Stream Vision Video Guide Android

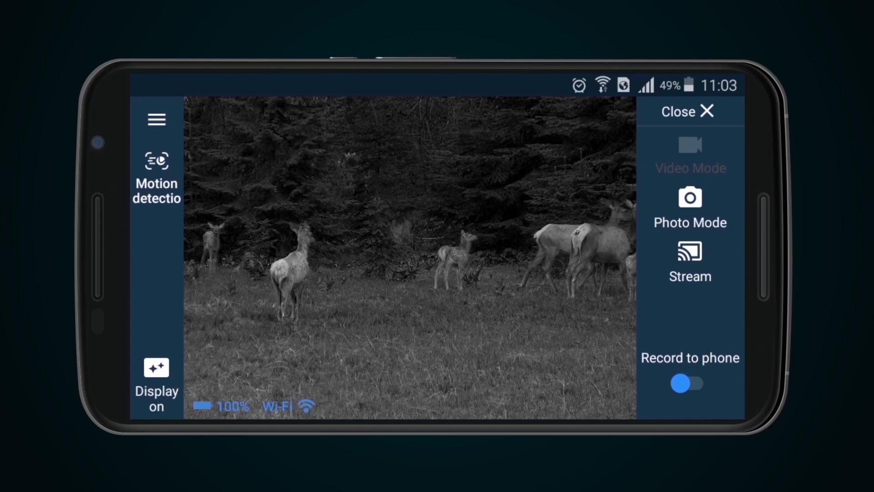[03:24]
Where it is necessary to save footage directly to the mobile device, the Record to Phone function should be used.